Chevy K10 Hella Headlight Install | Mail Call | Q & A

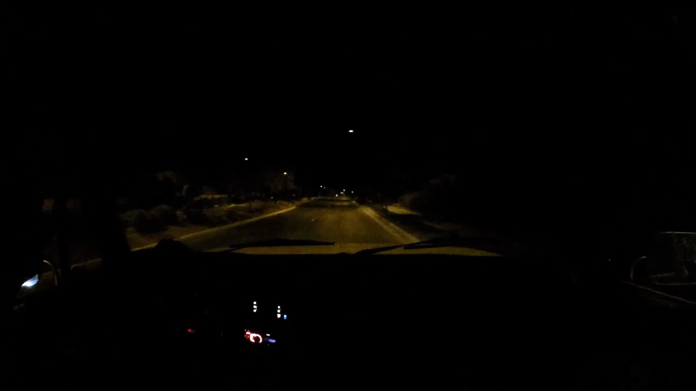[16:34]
So, cruising with these lights here. And, uh, I can't really tell right now since this road's lit up pretty well. But, uh, we get on this little rural road up here. You should be able to see if there's a difference. Coming out of the dark neighborhood, it looked, it looked sort of better. But, we'll see.